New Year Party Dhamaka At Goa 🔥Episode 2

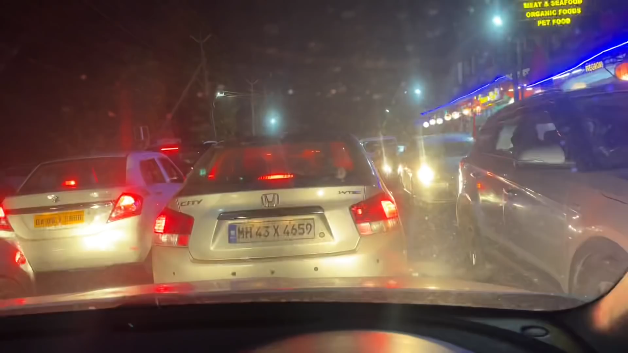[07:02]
भाई साहब बहुत जाम भाई न्यू ईयर वाले दिन बहुत ही ज्यादा जाम ये देख लो कि आप कितना दिखा रहा है वैसे एलविस जाम तो ग्लासों में अच्छा लगता है रोड पे अच्छा लगता है ना